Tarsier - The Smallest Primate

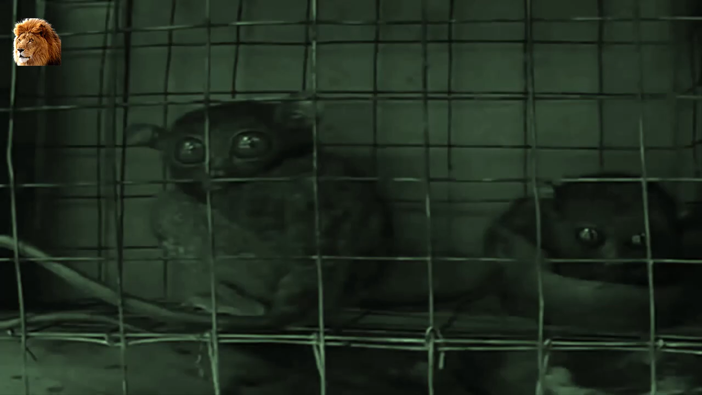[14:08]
In those days, people were most likely to see tarsiers as huddled, timid creatures in small cages.
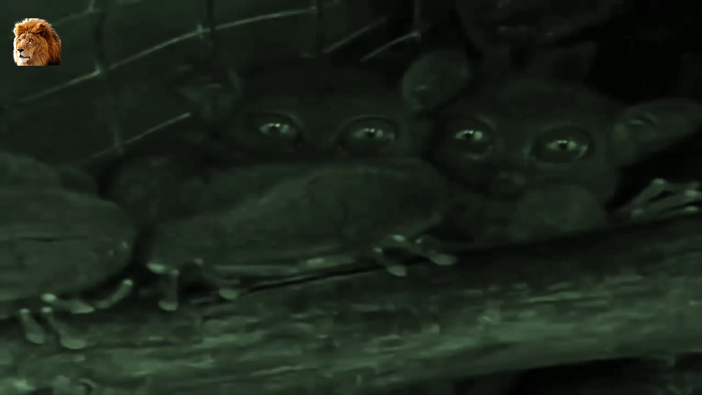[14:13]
Unfortunately, they can still be seen this way today. With its cuddly toy appeal and wide eyes, many tourists, both local and foreign,